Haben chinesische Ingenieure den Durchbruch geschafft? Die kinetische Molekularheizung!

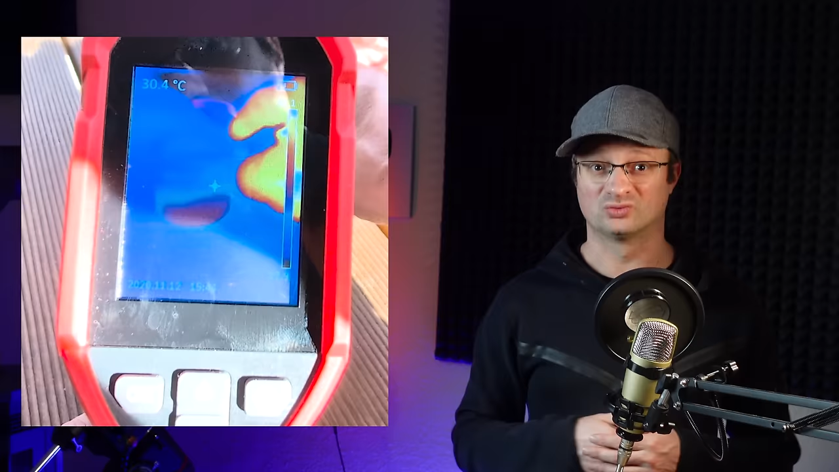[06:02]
Hier am Anfang seht ihr den Ausgangszustand, also der gelbe Fleck, den ihr seht, die eine helle Stelle. Das ist die Sonne, die sich dort reflektiert oder das Gerät auch ein bisschen erwärmt. So, jetzt schiebe ich das Gerät ein bisschen an, damit es ein wenig, weil es ein bisschen Starthilfe braucht. Naja, und dann sehen wir im Betrieb, nichts. Es passiert gar nichts, da wird nichts warm und gar nichts. Zugegeben, ich habe jetzt hier keine Konvektionseffekte irgendwie gemessen, aber glaubt mir, da erwärmt sich absolut nichts. Ja, auch wenn man die Hand irgendwie dran hält, da passiert einfach 0,0.